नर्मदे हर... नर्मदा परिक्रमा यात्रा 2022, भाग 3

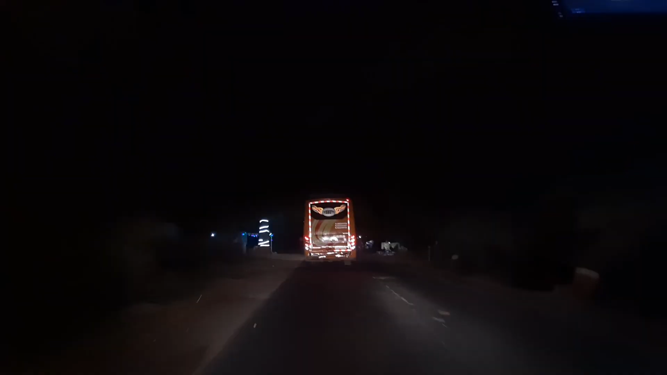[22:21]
अमरकंटक मध्ये पोहोचण्यापूर्वी रात्रीचा किर्र अंधार
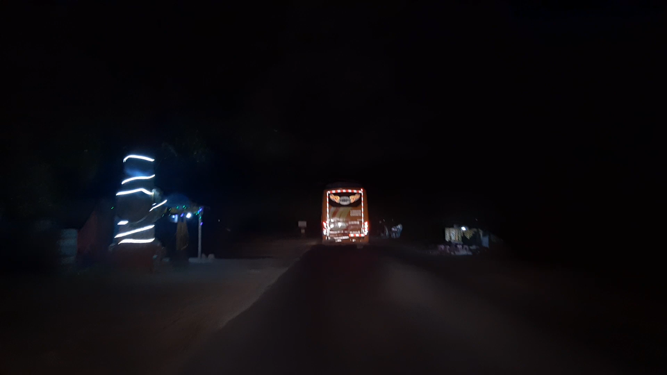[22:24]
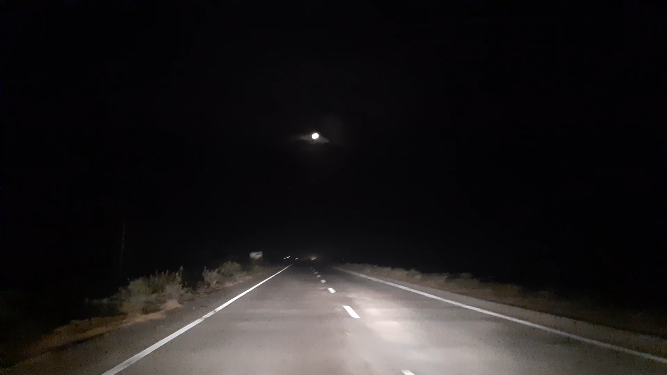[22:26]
त्यातच घनदाट जंगलातून रस्ता कापत रात्री उशिरा परिक्रमावासी जैन धर्मशाळेत पोहोचले.